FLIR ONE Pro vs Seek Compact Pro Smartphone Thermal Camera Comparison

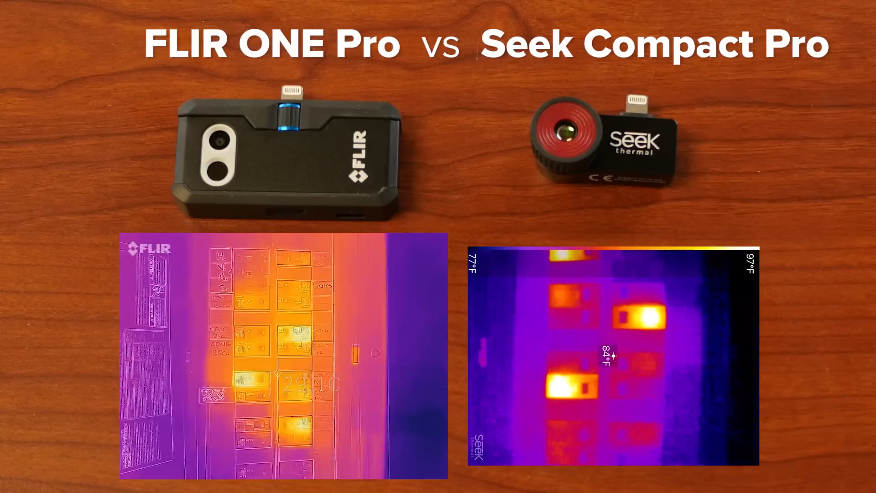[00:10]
Hi, thanks for visiting us here at T-Equipment. Today we're going to be discussing the differences between
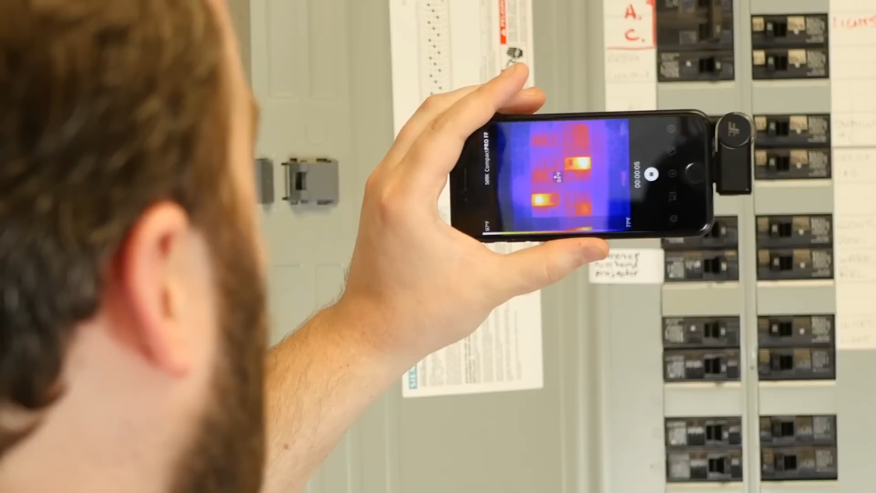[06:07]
So here we have our seek app, the Compact Pro FF looking at a breaker box.
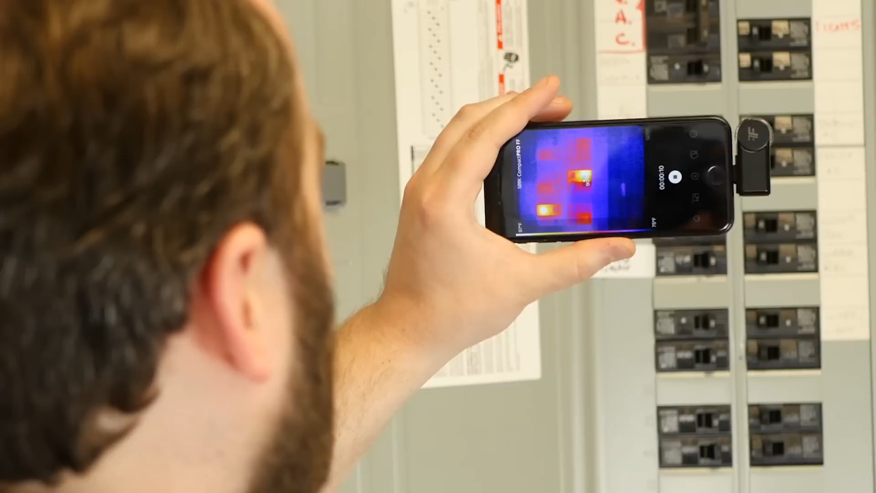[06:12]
See, we got a couple of warm spots here. It might be interesting
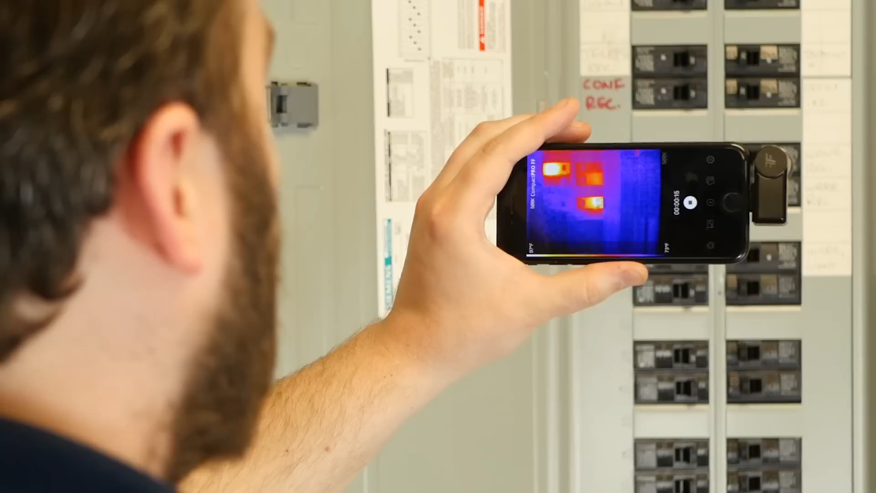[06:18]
to check the loads on those breakers. Think about swapping them out.
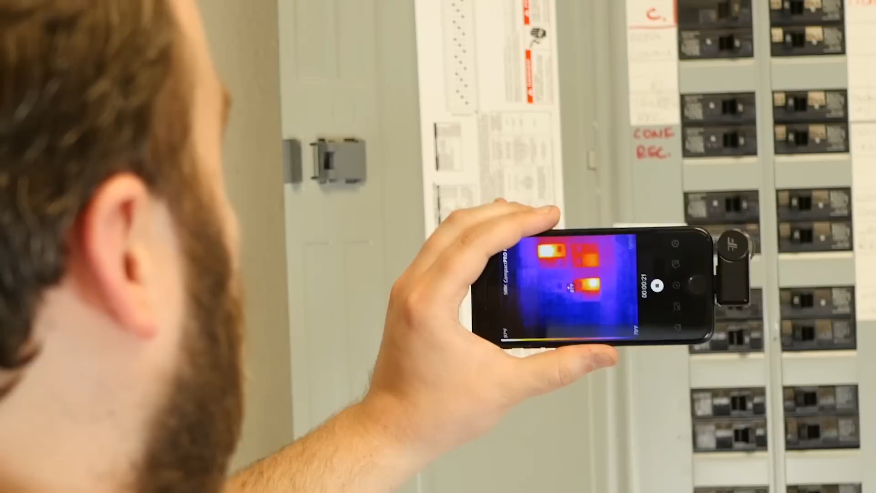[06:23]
Do a little manual focus here.
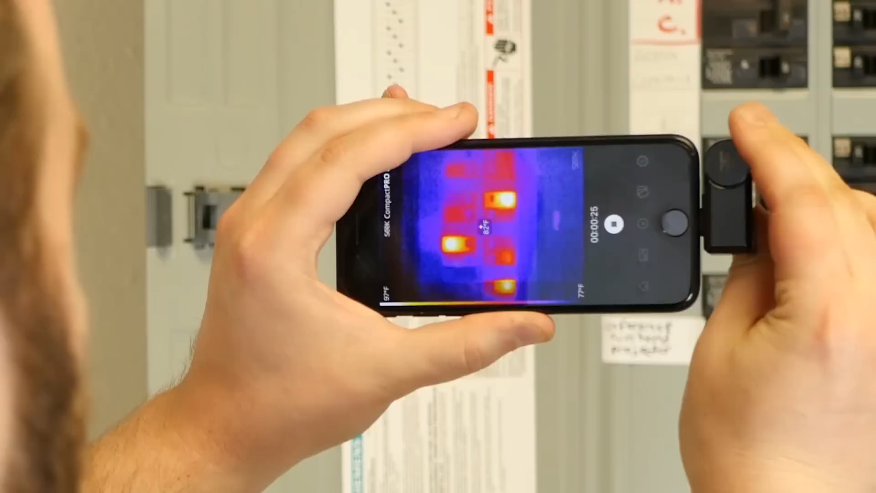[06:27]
You can see I can really, really crisp it up.
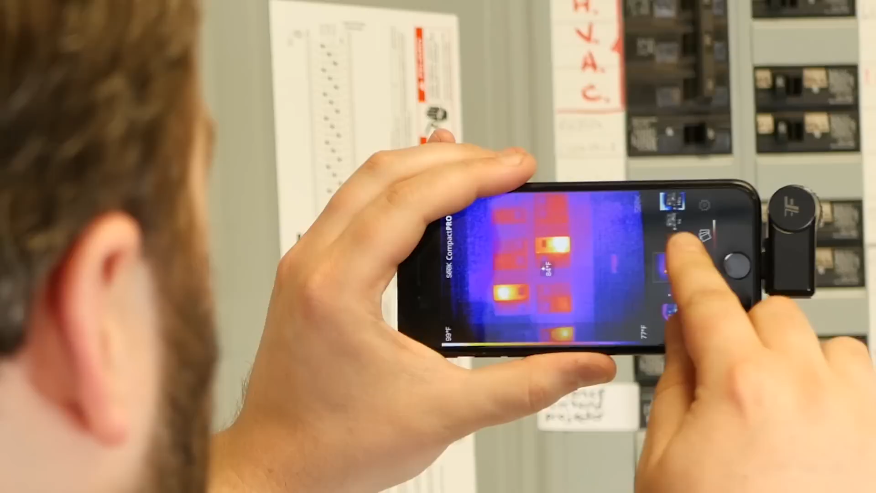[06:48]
Change the pallets for my application.
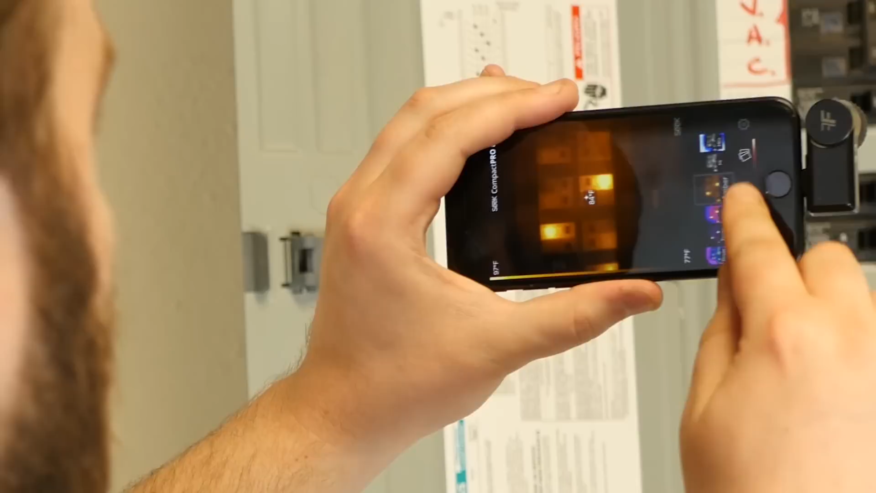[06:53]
Perhaps the, the high, low color alarm is a good fit.
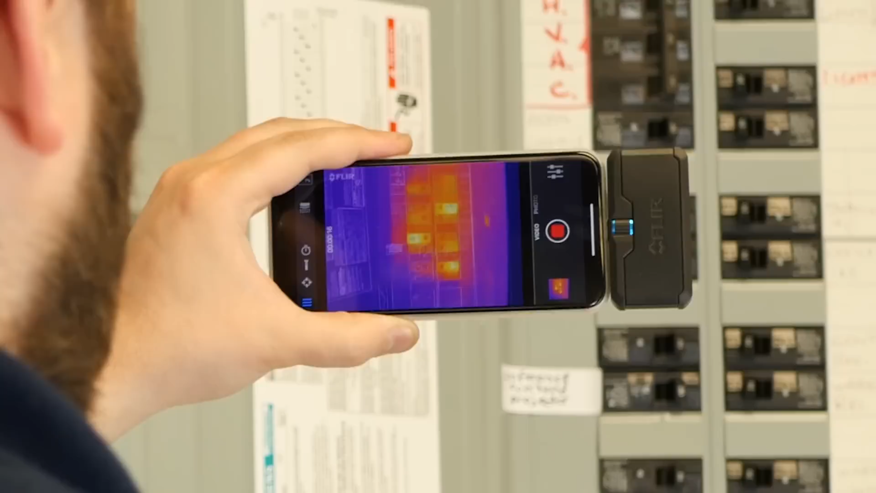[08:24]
we're not really looking for true temperature here. Just qualitative measurements. The MSX lets you see all those little labels on the side. So if I took an image and came back to it later, I would know which breaker I was looking at with much greater certainty than with the Seek camera. I can do a lot of the same things.
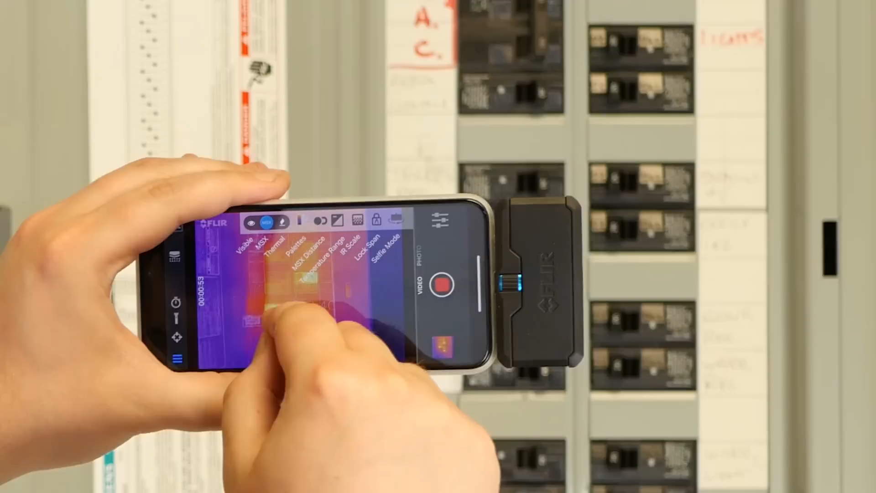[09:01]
I'm going to go back to the, the blended MSX, because that's, that's the best most of the time. I can also change my color palettes and
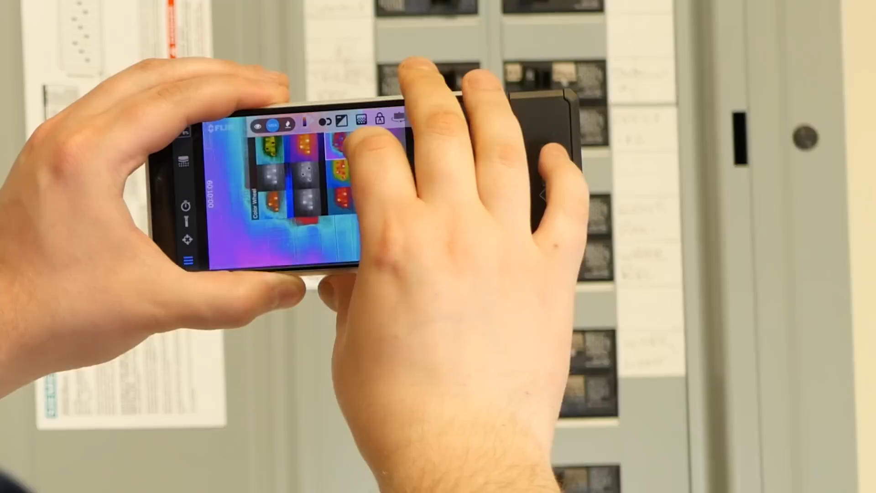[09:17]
here is FLIR's
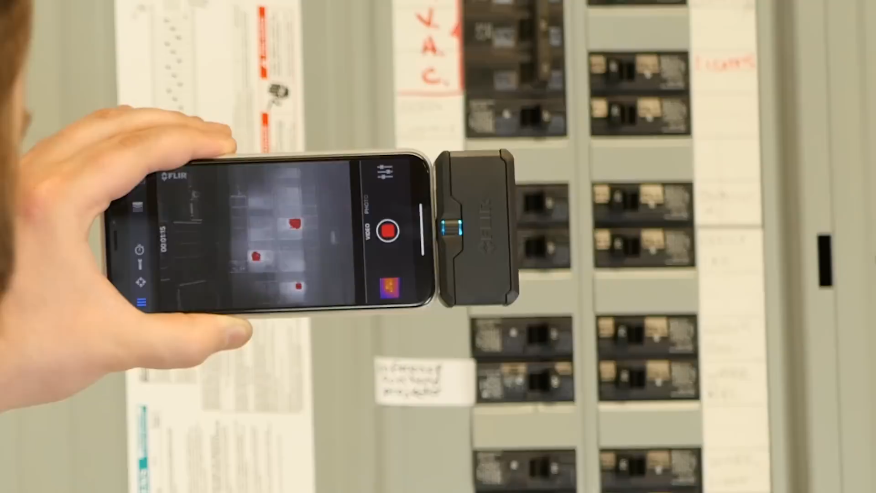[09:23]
iteration of the same kind of high temperature color alarm. You see, we're getting very similar results. Let's turn off the MSX though.